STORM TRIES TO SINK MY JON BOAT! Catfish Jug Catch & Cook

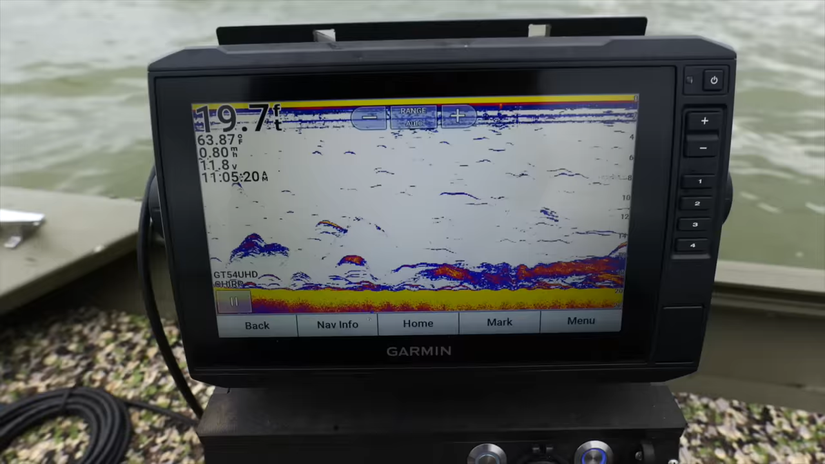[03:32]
On screen: depth 19.7 ft
Fish do be down there. So I'm on a big point. I'm going to try a few different depths. With, with jugs.
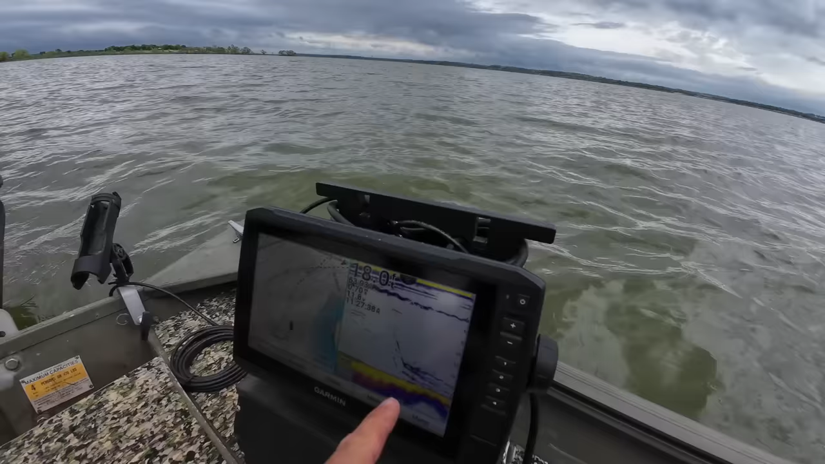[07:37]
So you guys see the weight, the hooks. So it's, it's perfectly placed. When you set it just right and a fish gets it, it's going to go under.